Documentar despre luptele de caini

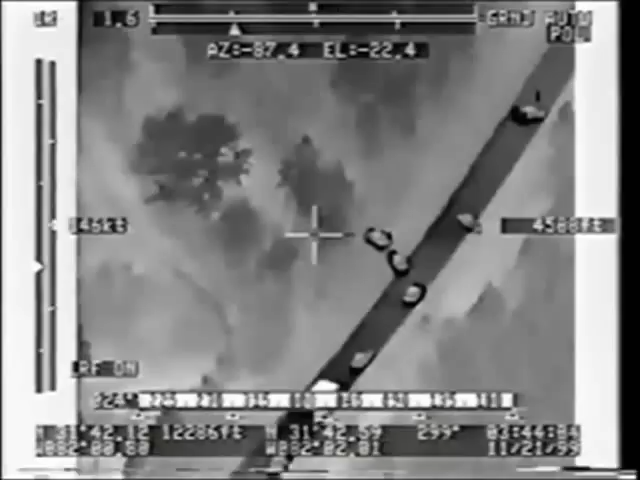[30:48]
Yeah. A lot of lights coming on down there. People running everywhere in the woods.